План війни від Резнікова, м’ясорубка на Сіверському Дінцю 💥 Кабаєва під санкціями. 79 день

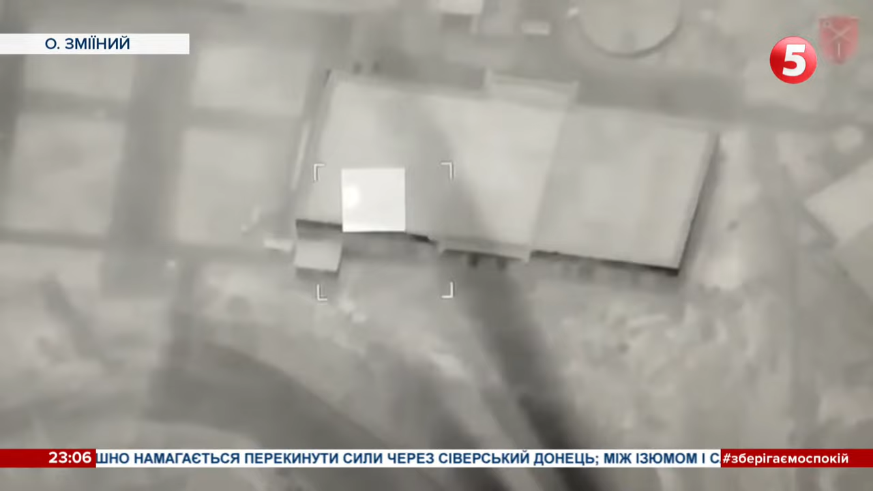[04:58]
Про важливість українського острова в Чорному морі говорив чільник головного управління розвідки Кирило Буданов.